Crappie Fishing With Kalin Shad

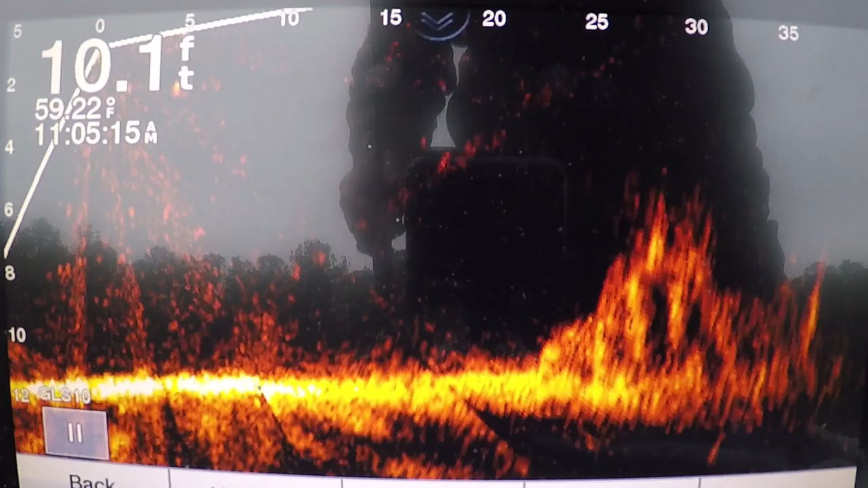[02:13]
On screen: depth 10.1 ft, water 59.22°F
I'm looking around left and right. See if there's anything else around here.
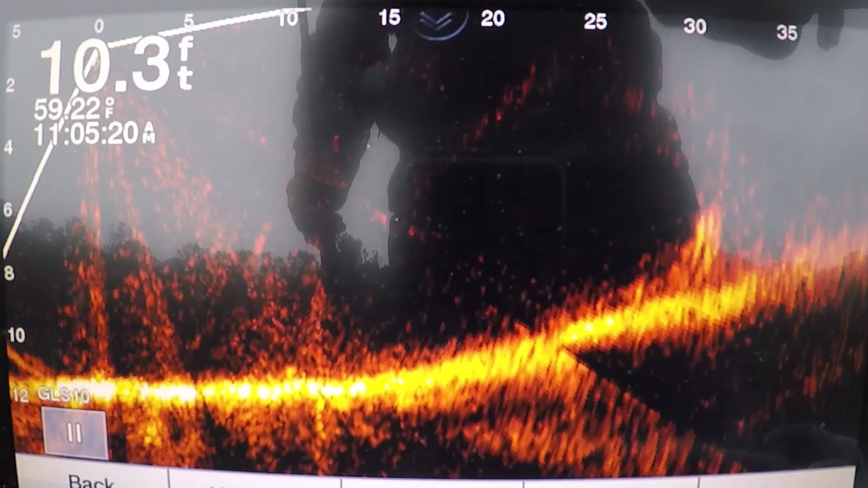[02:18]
On screen: depth 10.3 ft
There's another stump. That's where I caught the two from. Let's see. They might have moved.
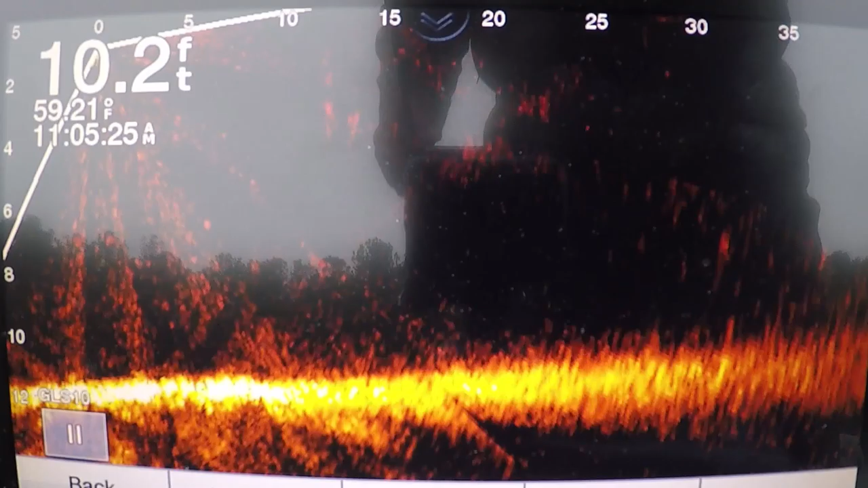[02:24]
On screen: depth 10.2 ft
It looks like it's still a couple there. They was hanging separated from the stump.
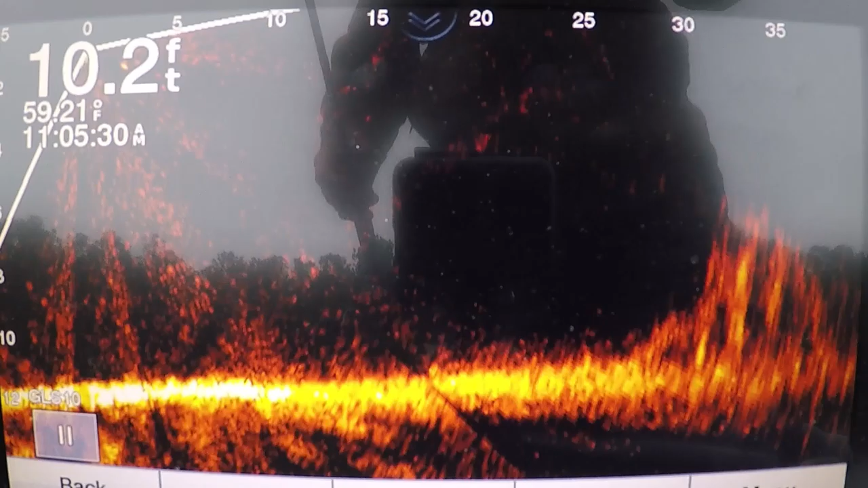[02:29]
On screen: depth 10.2 ft
I could see them. Sometimes once you catch a couple, they move. They go on.
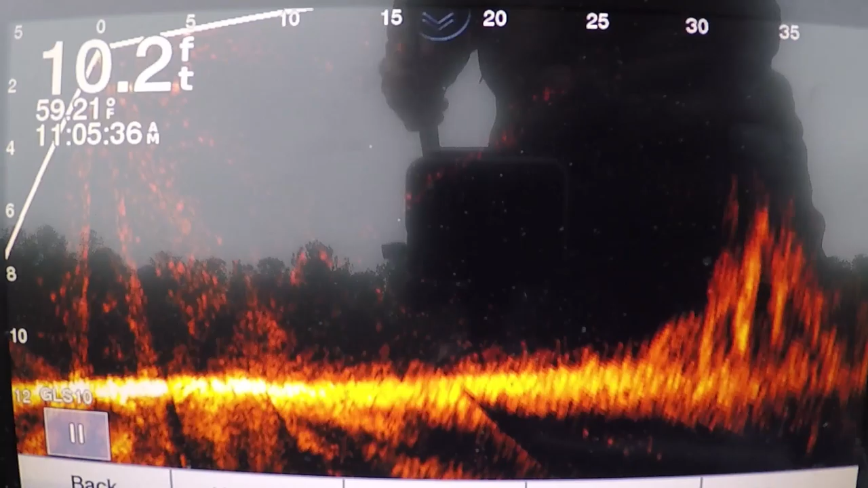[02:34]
On screen: depth 10.2 ft
But we're going to try it again. I'm going to leave the camera run there. Let's see if I'm going to pitch my jig over there.
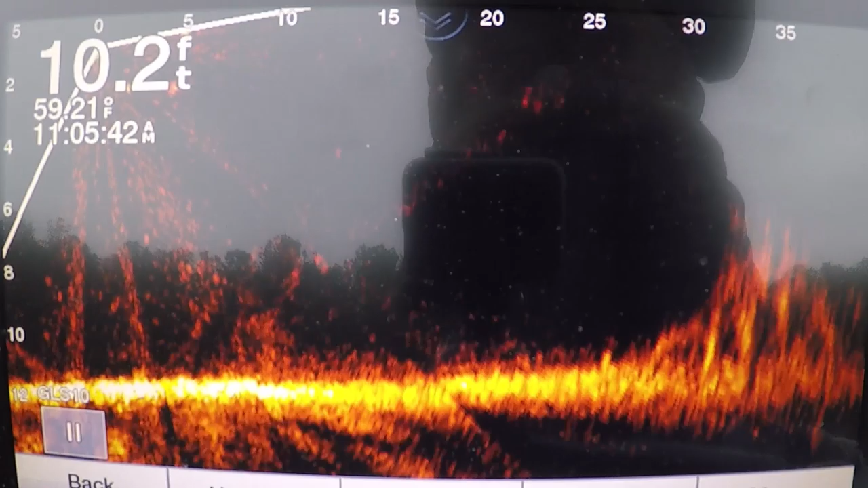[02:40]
On screen: depth 10.2 ft
Now the boat's twisting some because the wind's blowing a little bit. And I got my spot lock on, so it could move me a little bit away from it. Let's see if we can see my, there's my jig falling. I didn't throw long enough, did I? Notice that I was short. There's my jig. I got to open the jig too, so I can't let it get in that stump. I don't have a weed guard on it. This is a 1/16.
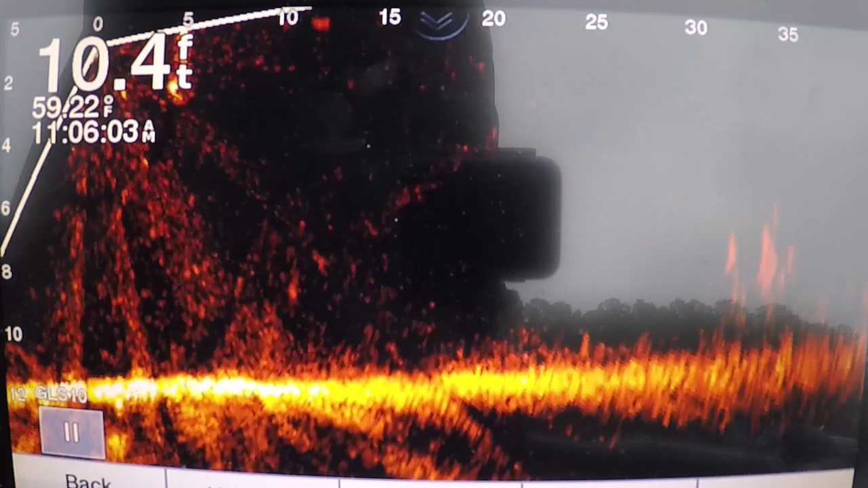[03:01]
On screen: depth 10.4 ft
This is that little short jig I was showing y'all in another video. I'll share it with you too.
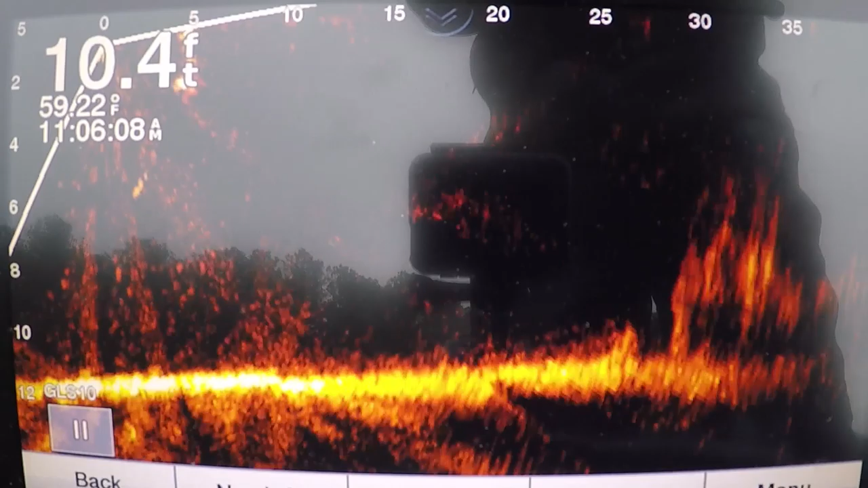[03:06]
On screen: depth 10.4 ft, water 59.22°F
Right, I'm right there at the stump. I'm coming up. You see the fish come up out of the stump right there? He didn't get it. There's my jig coming past it there now. See the fish on top of the stump now. Let's try them again. There was about four there when I caught the one. And then I threw back, and the next cast, he hit me because they was far up.
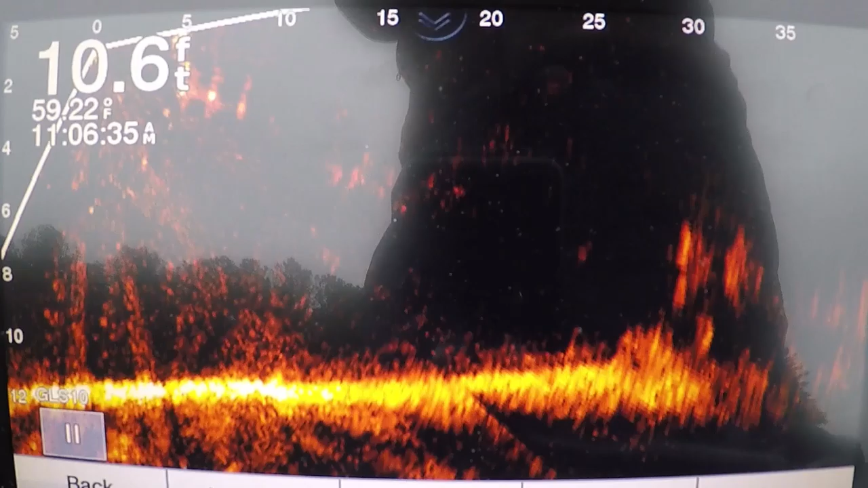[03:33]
On screen: depth 10.6 ft
But sometimes after that, they'll move away from it for a little bit. All right, comes my jig. See him moving around? See him coming there now? You can see him moving. See my jig right there.
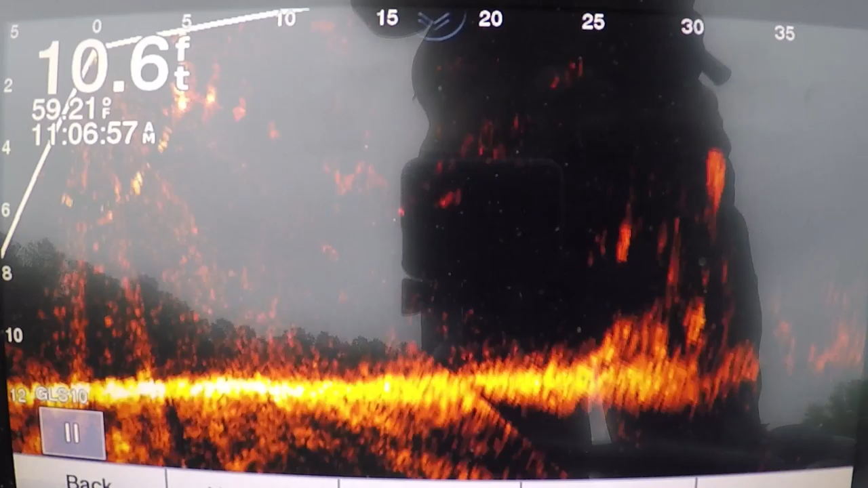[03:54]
On screen: depth 10.6 ft, water 59.21°F
Now you see one moving right at 30 foot. There you can see him. There's one right up my jig at under 20.
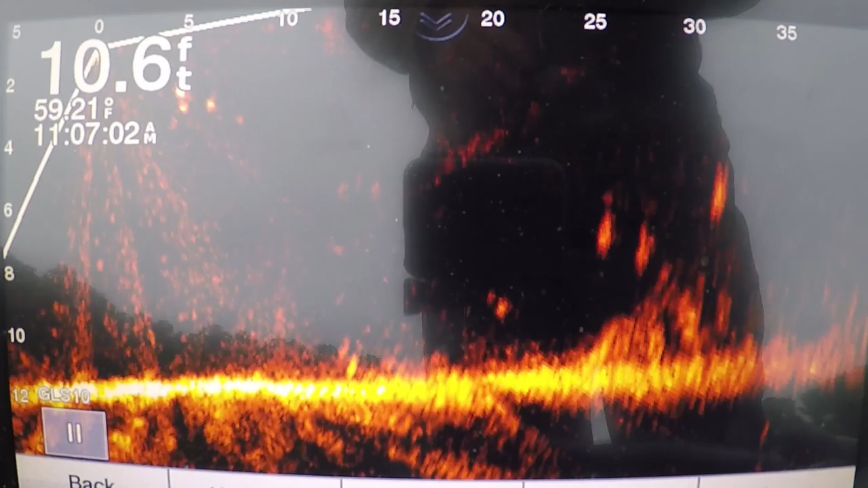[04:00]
On screen: depth 10.6 ft
Got him. Got him. Coming towards you. He's at 15. All right, guys, here he comes. People ask me all the time, how would a live scope help you?